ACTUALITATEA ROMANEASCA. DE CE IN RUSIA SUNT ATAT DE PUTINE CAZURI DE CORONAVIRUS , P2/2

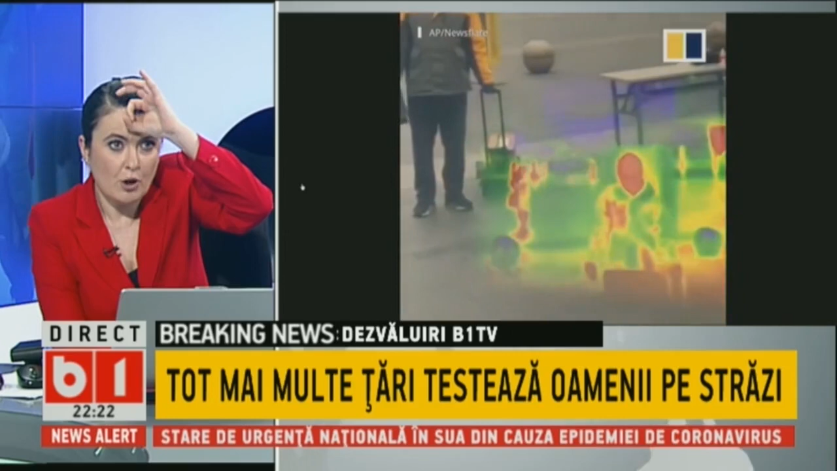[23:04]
Și-au pus termoscanere pe cască, da?
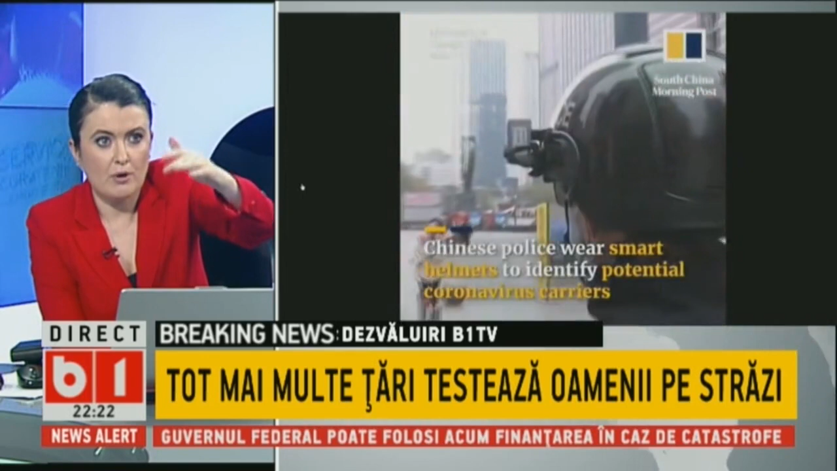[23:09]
Și văd temperatura oamenilor de la cel puțin 5 metri, da?
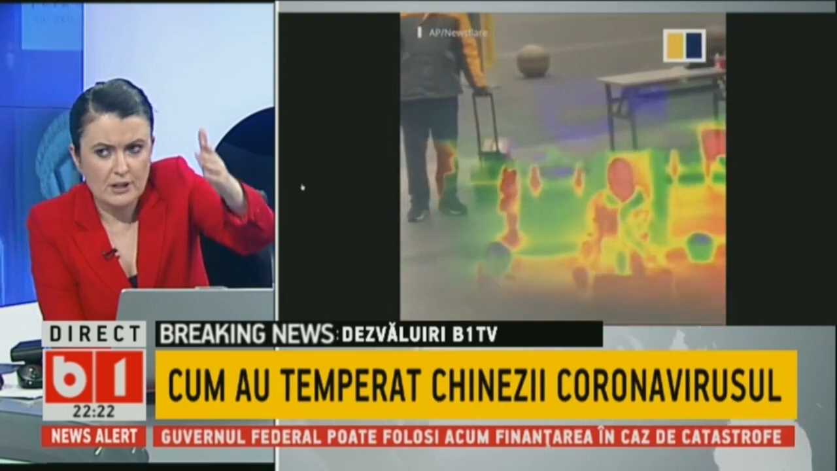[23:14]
Deci poți să vezi dacă un om are temperatură, dacă este rău, 37,5, de acolo începe noi povestea cu coronavirus.